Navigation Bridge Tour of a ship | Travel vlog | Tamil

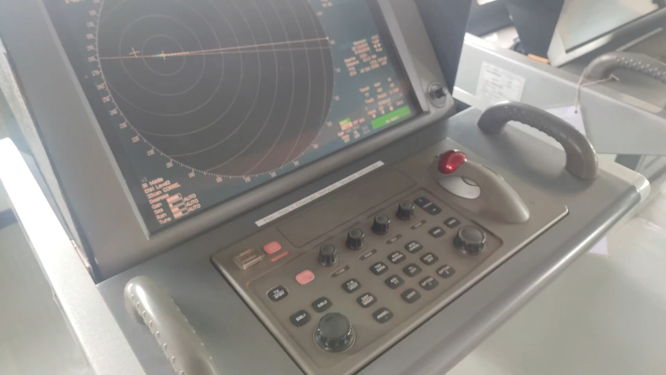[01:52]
ஷிப்பில் ரெண்டு ரேடார் இருக்கும், ஒன்று எக்ஸ் பேண்ட் ரேடார் அண்ட் எஸ் பேண்ட் ரேடாரு. ஸோ இது வந்து எக்ஸ் பேண்டு.
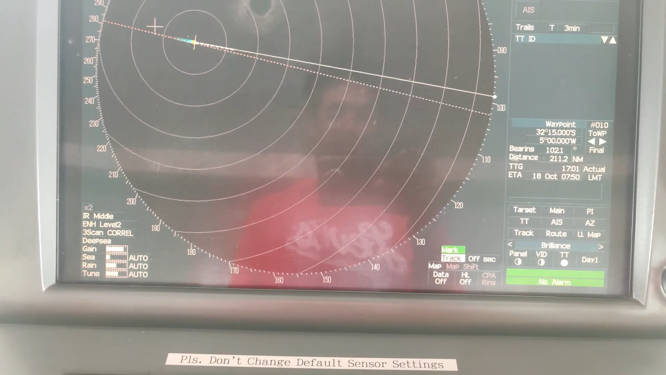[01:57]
ஸோ இது வந்து சின்ன டிஸ்டன்ஸ், கம்மி டிஸ்டன்ஸ் காமிக்கும். அரௌண்ட் 6 நாட்டிக்கல் மைல்ஸ் நாங்கள் செட் பண்ணியிருக்கோம்.
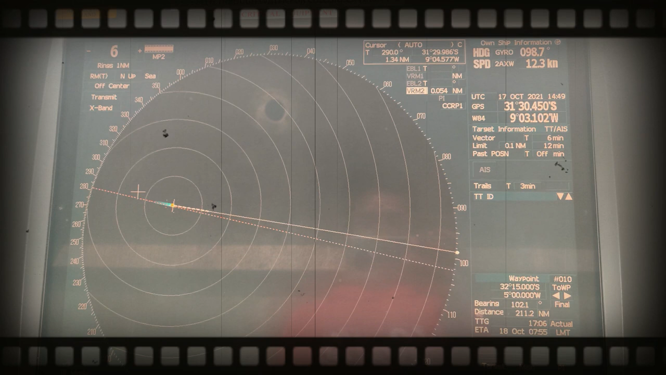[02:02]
ஸோ எங்கள் ஷிப்பை சுற்றி அரௌண்ட் 6 நாட்டிக்கல் மைல்ஸ்க்கு எந்த ஃப்ளோட்டிங் ஆப்ஜெக்ட் இருந்தாலும் இதில் காமிச்சிடும்.
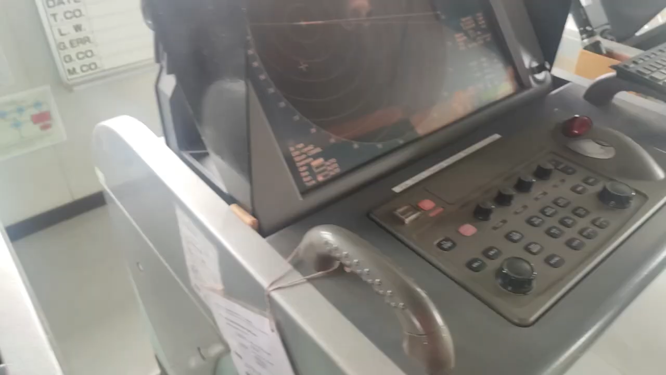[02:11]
தென் இது வந்து எஸ் பேண்ட் ரேடாரு.
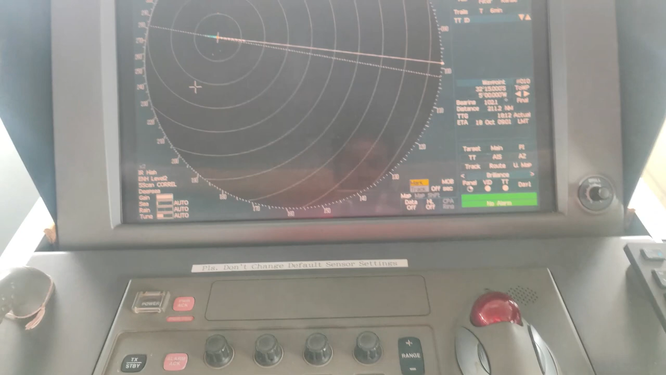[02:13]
இது வந்து அரௌண்ட் 12 நாட்டிக்கல் மைல்ஸ் டிஸ்டன்ஸில் இருக்கிற ஃப்ளோட்டிங் ஆப்ஜெக்ட்ஸ் காமிக்கும்.
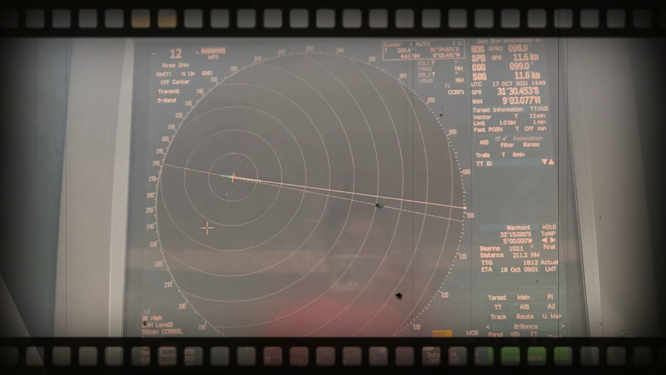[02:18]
ஸோ நெக்ஸ்ட் வந்து எக்டிஸ். ஸோ இதுதான் லேட்டஸ்ட் வெர்ஷன் ஆஃப் சார்ட்டு.